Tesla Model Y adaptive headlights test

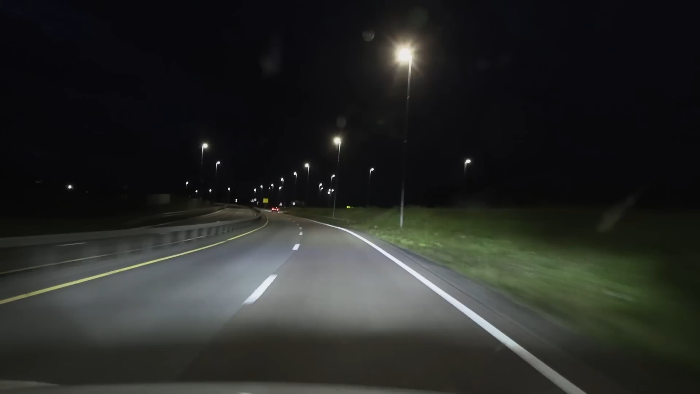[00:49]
Okay, interesting. Now, the high beam is active. It's blue. Even when we have street lights, and then it hopefully blocks the front, yeah, to go in front. Let's get over to the dark side. Oh, no. Okay. Now, high beam is off. And what? I can just follow behind, let's say this. Wait for the high beam to go on.
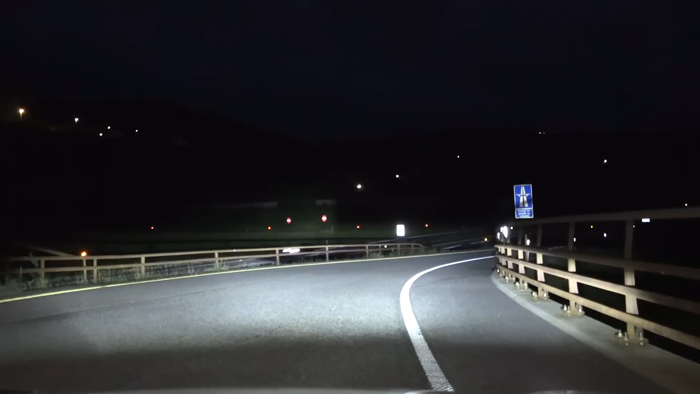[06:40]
scenario look at that look at that it's quite fast to block out the lights let's see if you're light in between the two trucks now yep yep there you go nicely done let me just hug the left lane see what happens here so it just blocks out the second truck here but okay it also lights up the left side here yeah some cars i've seen uh the matrix died they just it detects that we are on motorway and then doesn't light up the left
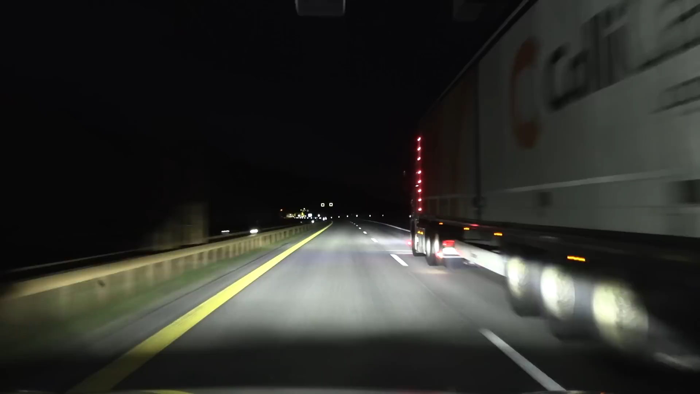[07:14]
side at all only the right side i wonder if it was on the german cars don't remember okay oncoming truck oh okay it blocks out oh that was quick it uh turned down the light quite early uh if this was a fat e-tron it would turn down really late until i get flashed at